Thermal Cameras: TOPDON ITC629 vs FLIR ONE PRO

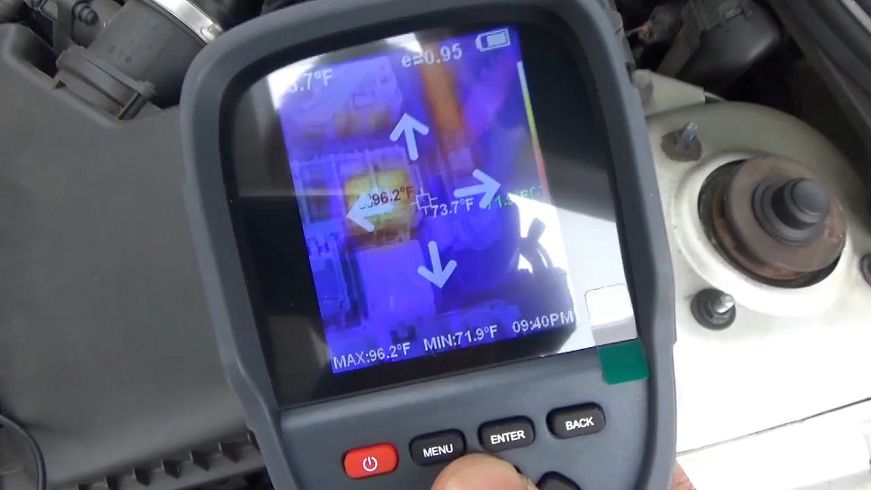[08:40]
On screen: spot 73.7°F, max 96.2°F, min 71.9°F
and align it with the thermal image. And if you have to do this every time, it's kind of a pain in the butt.
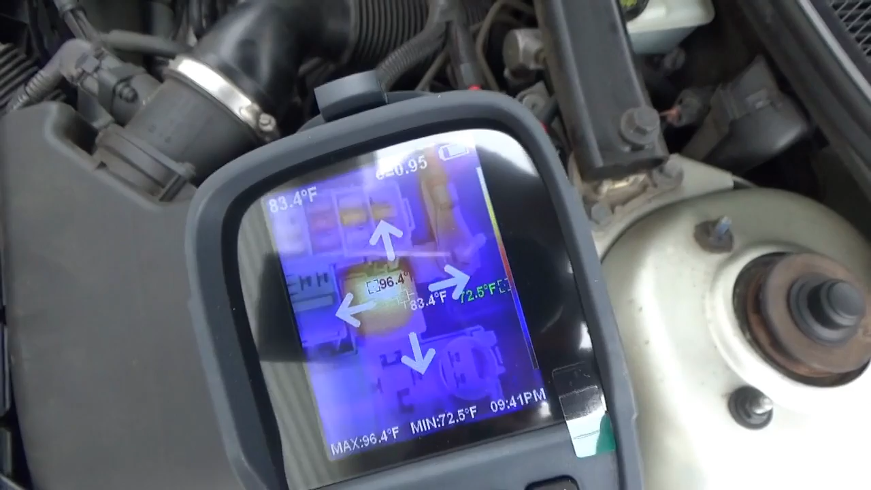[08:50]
On screen: max 96.4°F, min 72.5°F
So, I think that's the hot relay. You see now
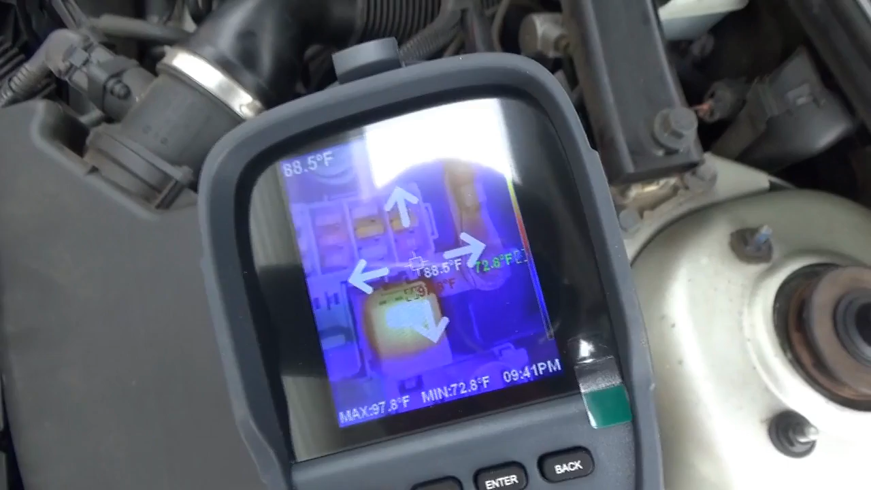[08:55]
On screen: spot 88.5°F, max 97.8°F, min 72.8°F
it aligns more or less. So, you hit enter back.
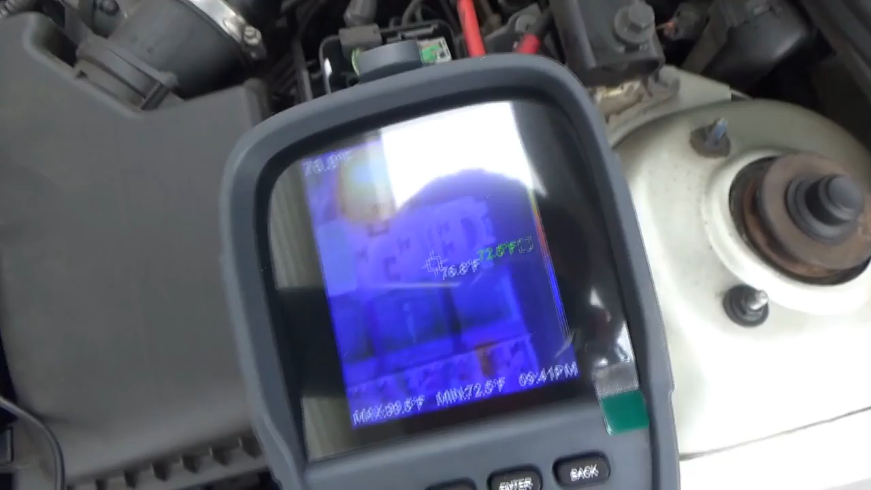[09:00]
So, when you're doing this type of work,
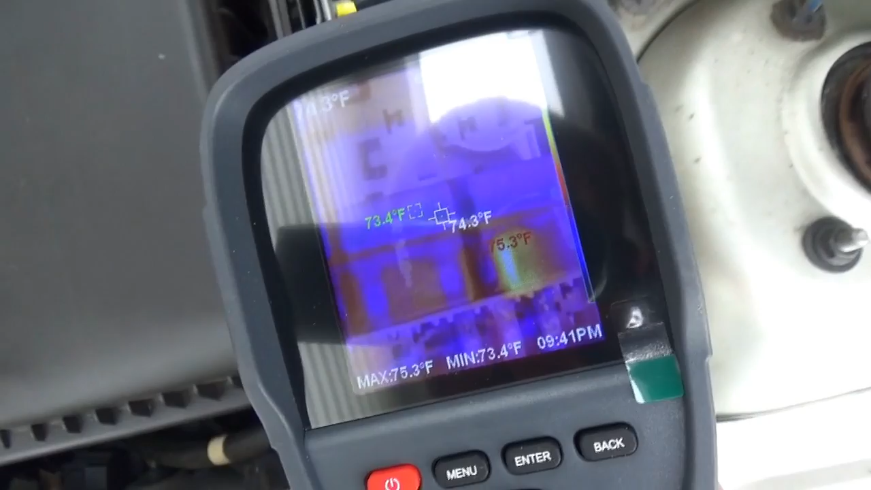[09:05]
On screen: spot 74.3°F, max 75.3°F, min 73.4°F
it's hard to say if you're not aligned which fuses which because you just have rows of fuses.
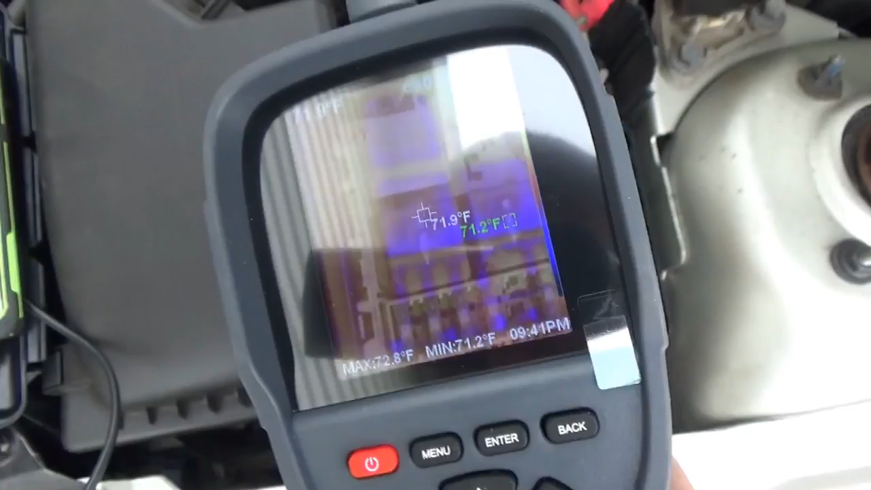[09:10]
On screen: spot 71.9°F, min 71.2°F
So, that's one thing that's one of my biggest complaints about the Topdun.
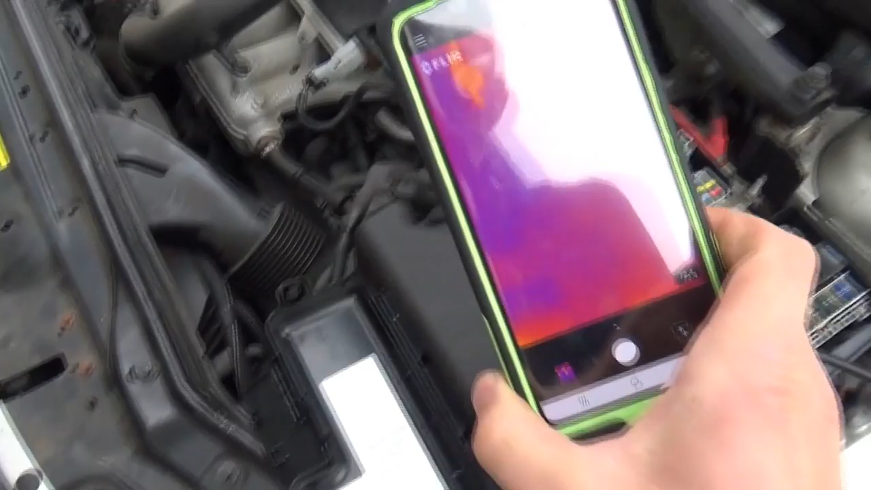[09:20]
Let's try the FLIR. Now, image quality on the FLIR is quite impressive.
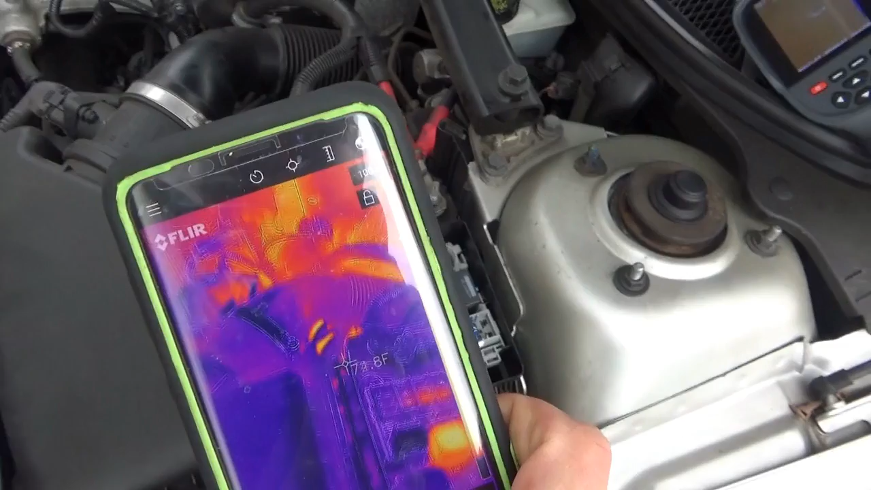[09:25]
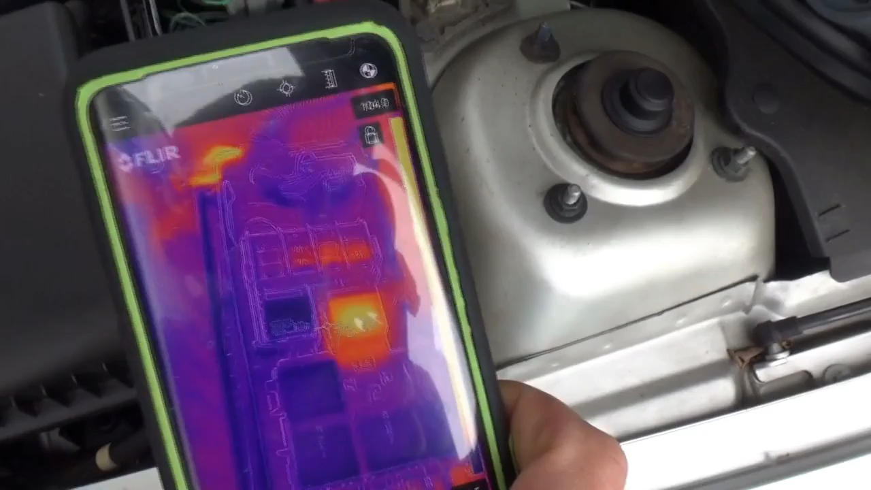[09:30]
The thermal camera, the resolution is about the same, but the visual, the resolution is about 10 times better.
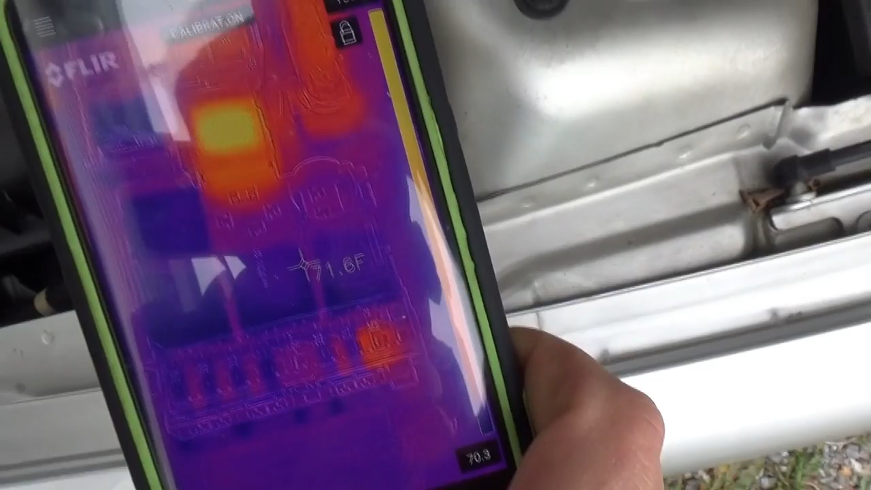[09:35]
And the alignment, you can see the cameras are closer together.
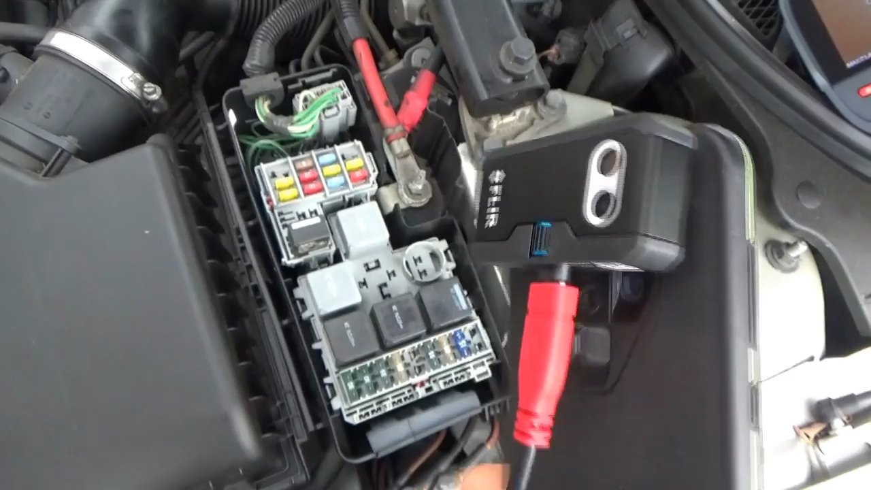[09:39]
So, you don't get that image separation like you do on the Topdun.
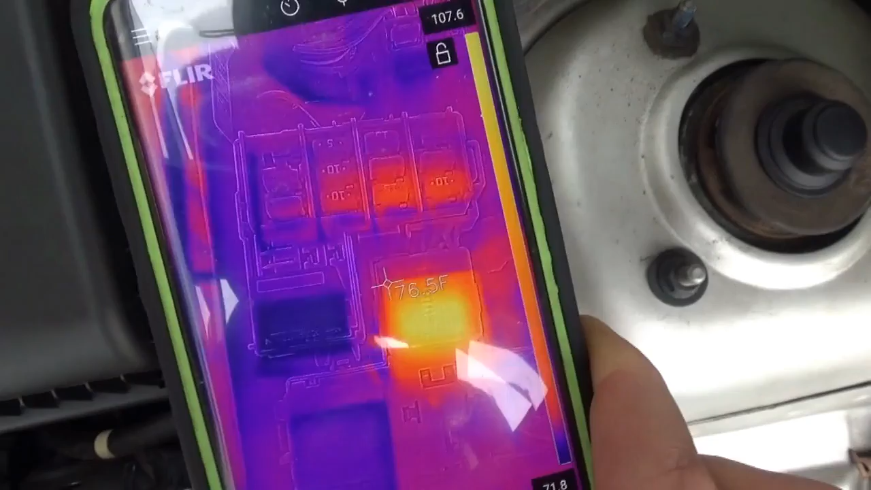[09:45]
So, here we can see the relay. It's definitely the warm one.
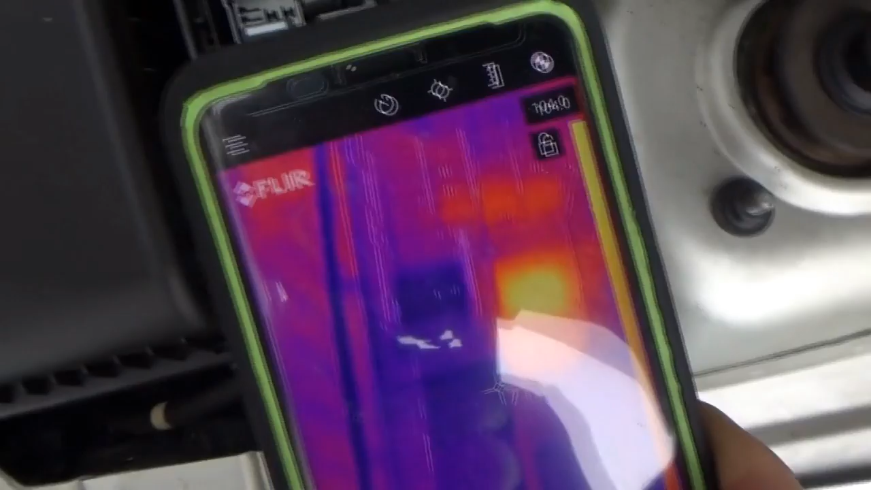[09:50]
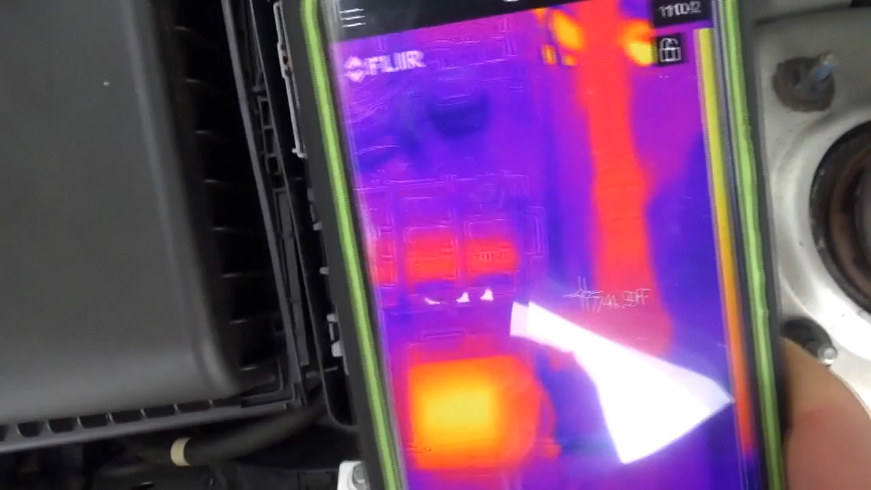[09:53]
And visually, you can actually read the fuse rating.
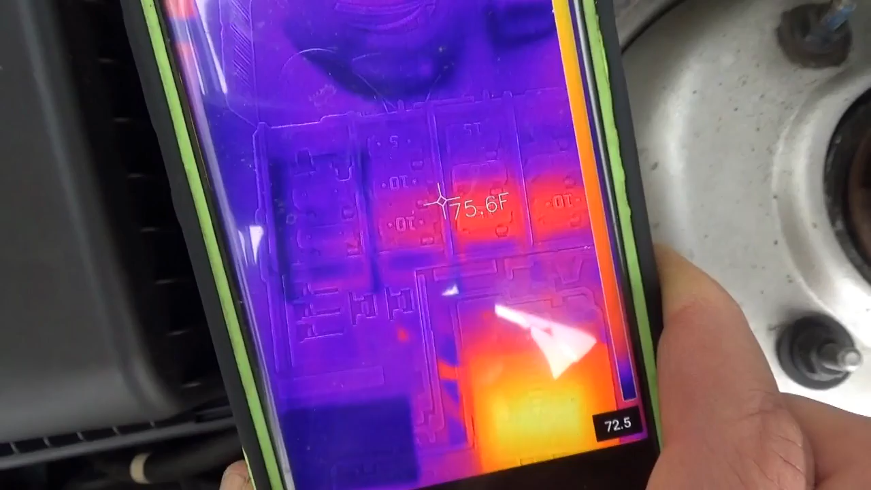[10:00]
On screen: spot 75.6°F
So, like the 10 amp and the 15 amp.